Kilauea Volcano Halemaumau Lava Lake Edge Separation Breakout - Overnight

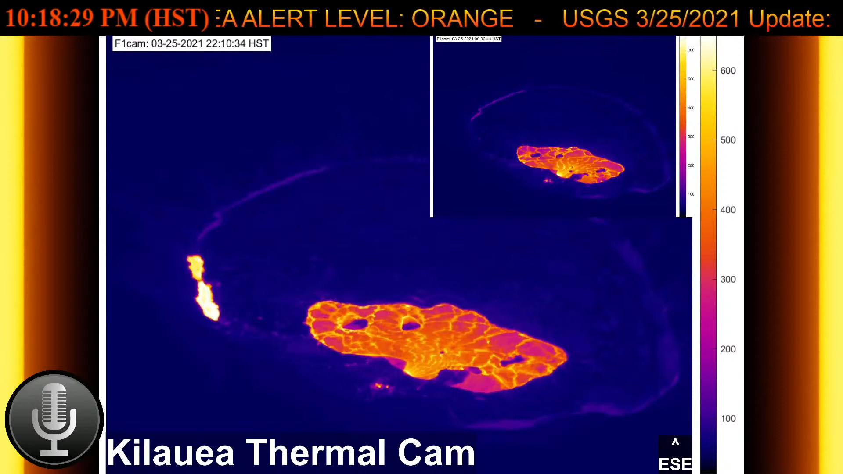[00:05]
Well, well, well, what do we have here?
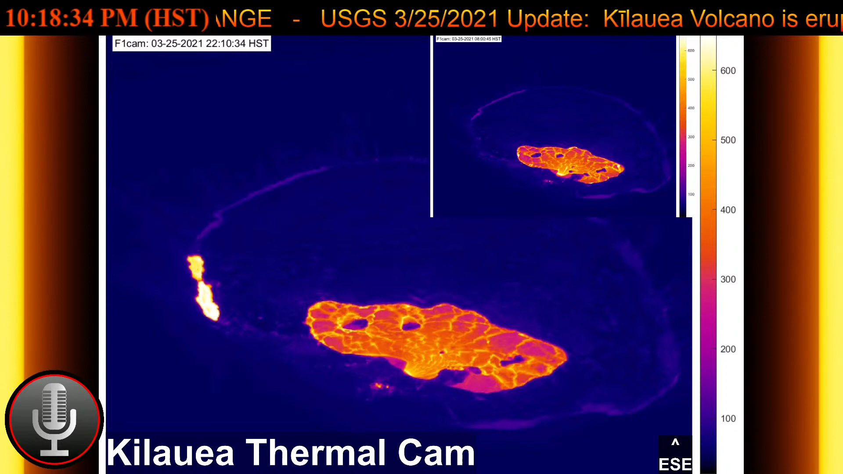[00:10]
How interesting. I just happened to be walking by and I saw the image on the screen. That is a big edge breakout,
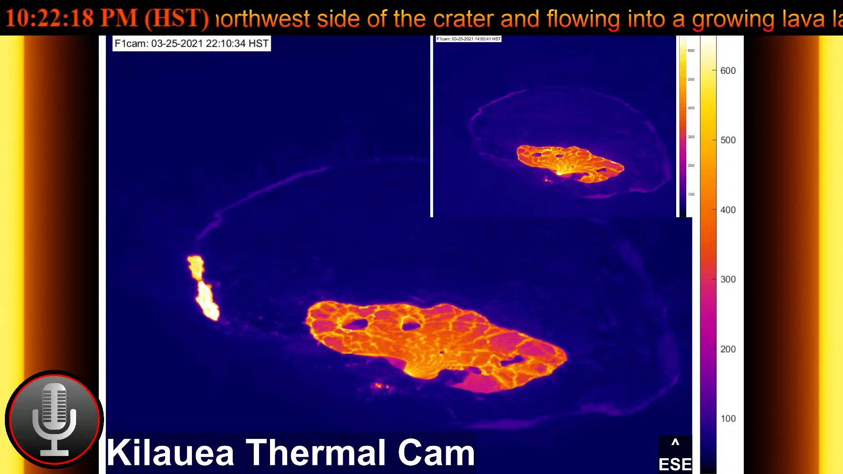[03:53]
And let's see what's the time on the cam, thermal cam, same thing. Uh, 10, 10. So we should be getting a new thermal image here any minute.
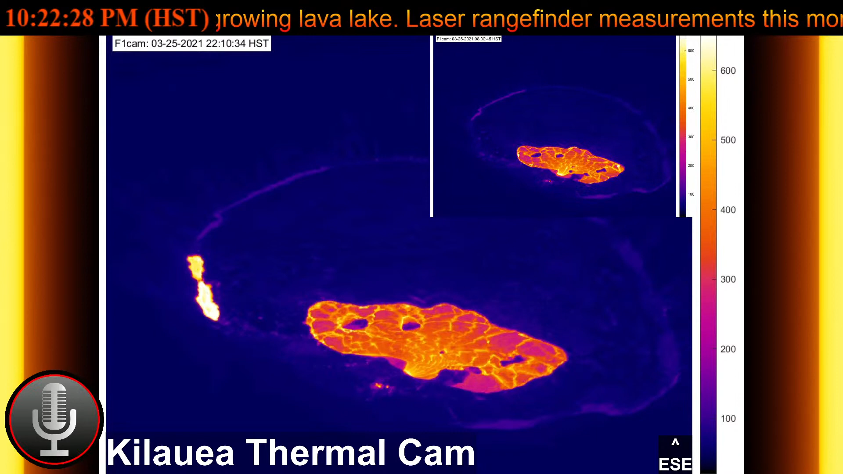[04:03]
Hmm. Okay. Okay. Thermal image is updated as of 10, 20 PM. Hawaii standard. Uh,
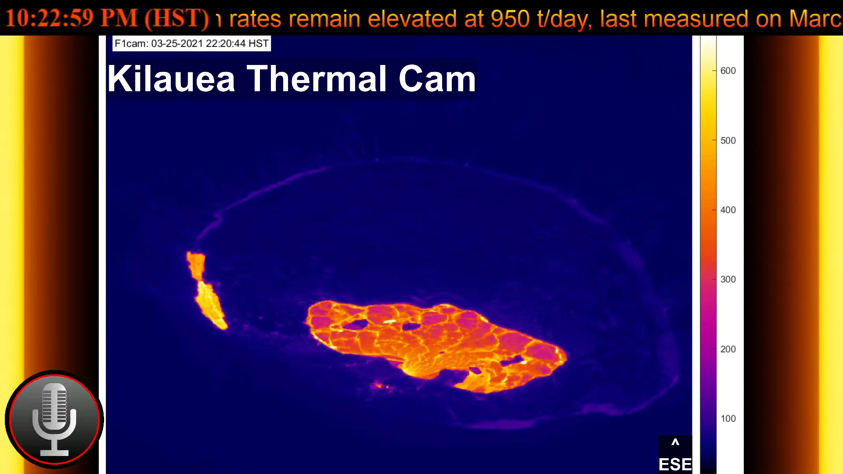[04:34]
and I think it's just an edge breakout. Goodness. I got all excited.
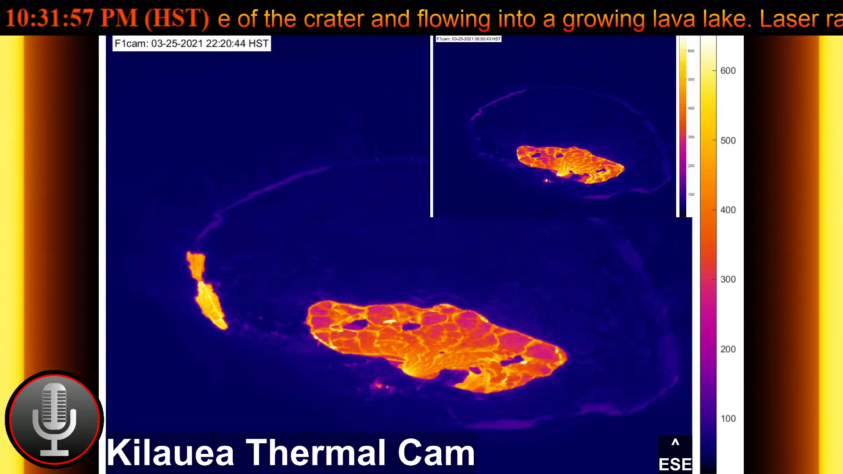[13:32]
uh, before it is just an edge breakout.